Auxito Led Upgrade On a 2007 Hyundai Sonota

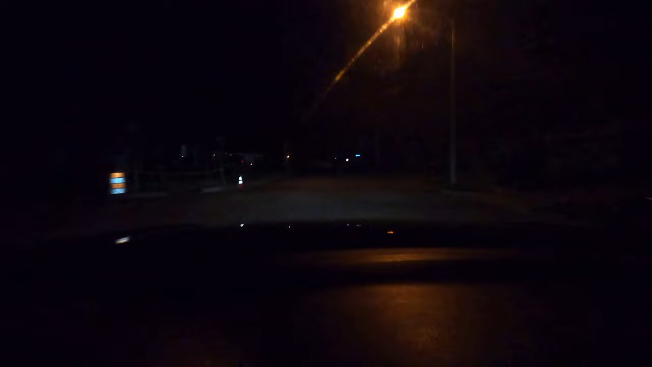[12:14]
and it's shining out much much further i hope it's capturing this on video perfectly but if not take my word for it it is 100 brighter it'll be even brighter once we get those lenses clean too but just adding these high-powered leds and yeah when you turn on the bright you can't even tell the difference these these headlights are so bright it's great